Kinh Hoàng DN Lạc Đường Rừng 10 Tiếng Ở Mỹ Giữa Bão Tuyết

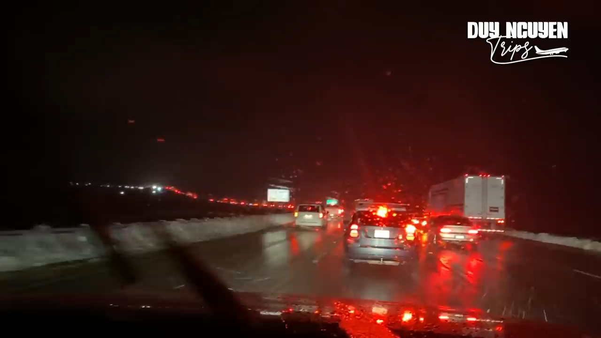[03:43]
kẹt kinh khủng, mà kẹt không biết tại sao kẹt luôn bạn.
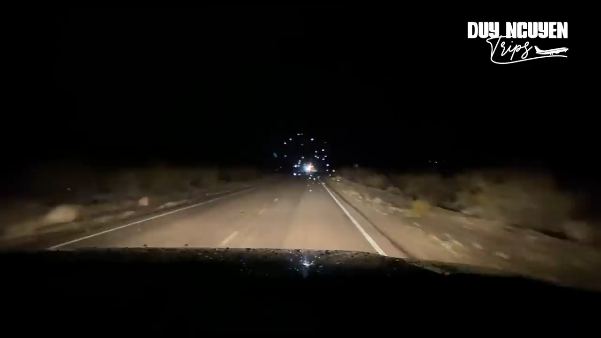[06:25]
Lúc đầu thấy cũng được mà vô trong đó thấy nó ghê. Thứ nhất không có nhà nào mấy em, hai bên đường toàn là sương rồng không à,